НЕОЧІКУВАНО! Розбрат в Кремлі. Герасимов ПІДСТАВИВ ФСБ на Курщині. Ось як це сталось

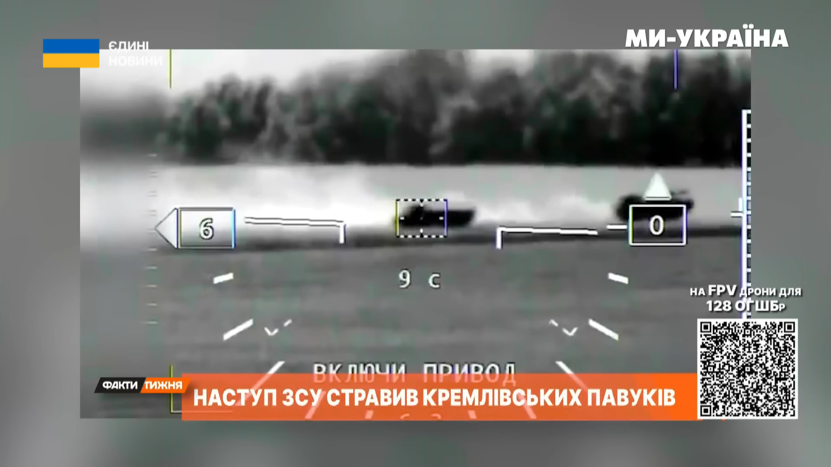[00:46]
На цьому відео, як стверджують російські пропагандисти, удар гвинтокрила К-52 по одній з військових колон в Курській області.